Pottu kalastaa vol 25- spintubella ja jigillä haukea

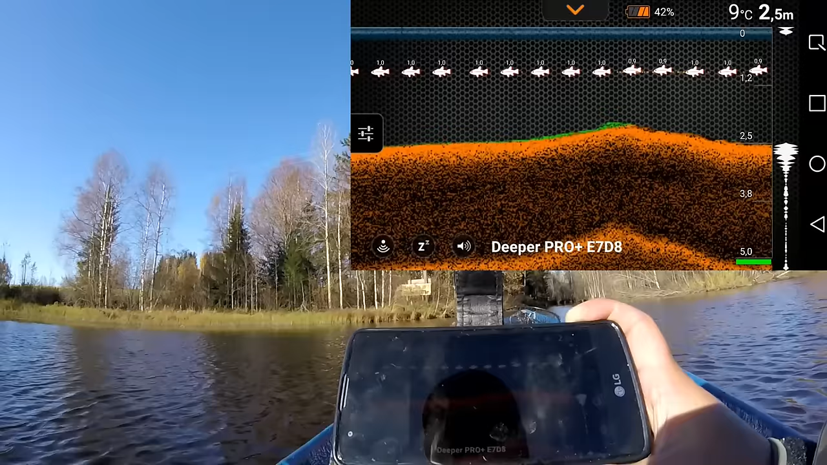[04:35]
On screen: depth 2.5 m, water 9°C
No niin. Tässä nyt. Minä luottan tätä jokkeja.
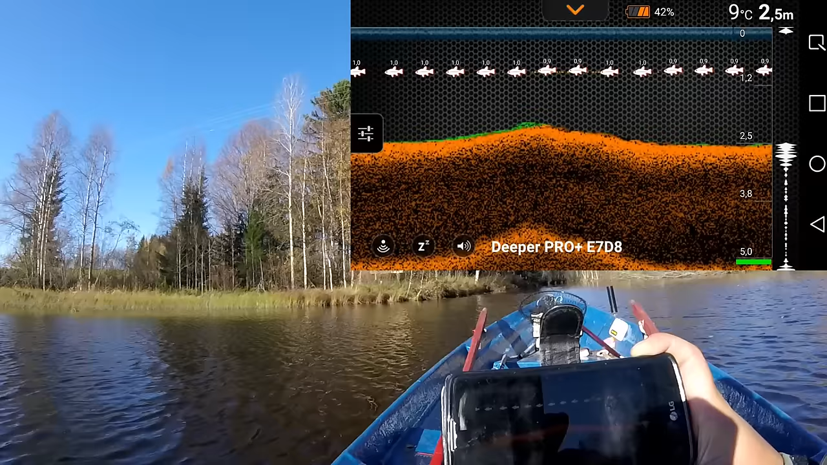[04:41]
On screen: depth 2.5 m, water 9°C
Siinä pikkukalloa tuntuu paljon oleva. Pikkukalloa tuntuu näköjään paljon oleva. Katsotaan tästä. Tähän että.
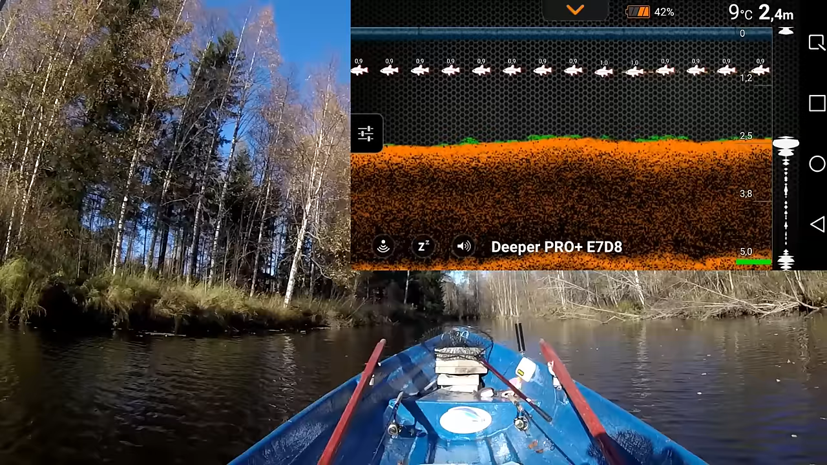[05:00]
On screen: depth 2.4 m, water 9°C
Miltä se näyttää tuonne eteenpäin. Ja. Siellä on riipperiveissä.
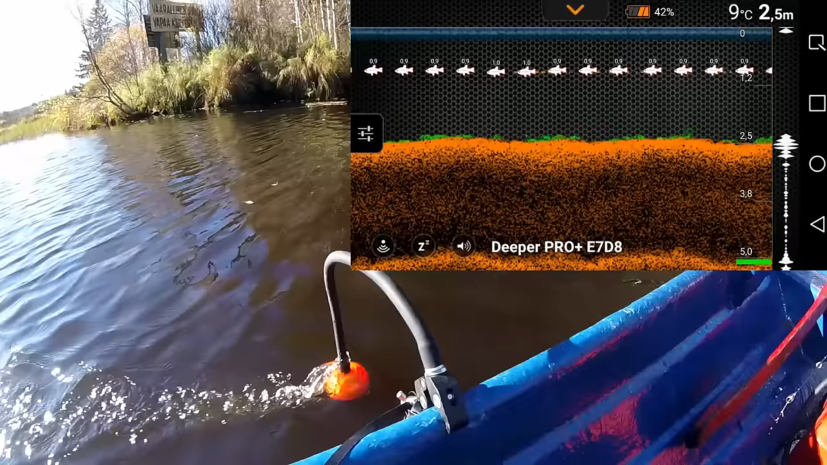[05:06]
On screen: depth 2.5 m, water 9°C
Iljasta vahtia tässä Männö. Tämä tosiaan koetetaan. Tämä joki. Jikilä koetellaan tässä. Jikilä vähän ruvetaan tästä koettelemaan näiltä alueilta.
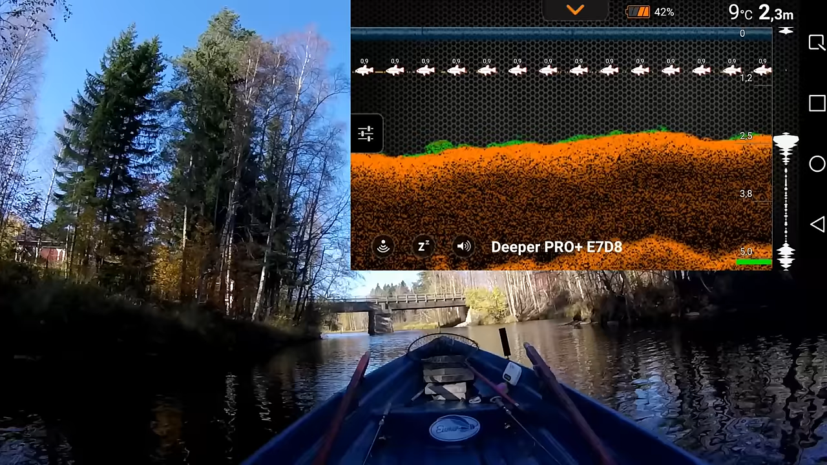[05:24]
On screen: water 9°C
Kun tuota pikkukalloa tuntuu. Pikkukalloa oleva. Tarkoittaa sitä myös että siellä on haakia.
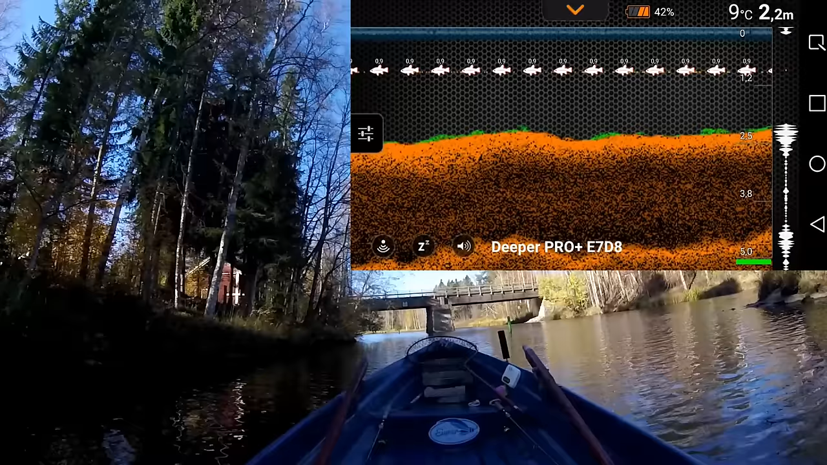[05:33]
On screen: water 9°C
Yhdeksän astetta on V-lämpötilaa. Joo. Minä ruppeen jikilä nyt. Ruetaan heettelemään tähän sillan alle.
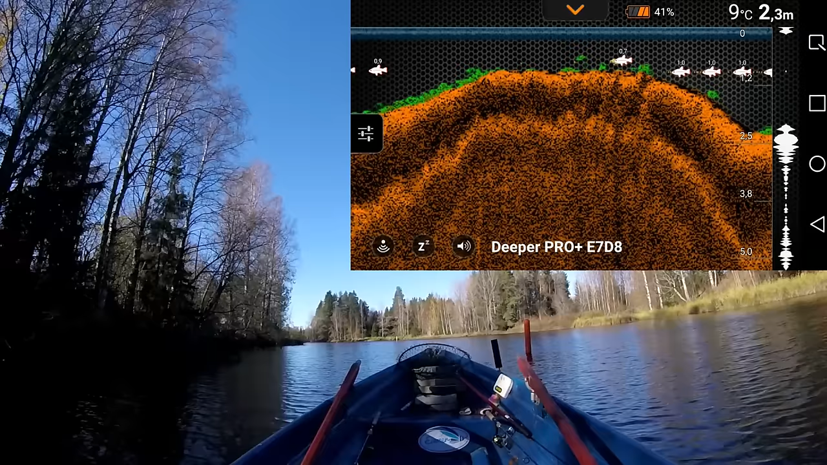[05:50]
On screen: depth 2.3 m, water 9°C
Tässäkin tässä sillan ympärille alussa on pikkukalloa. Ruettapas koettelemaan.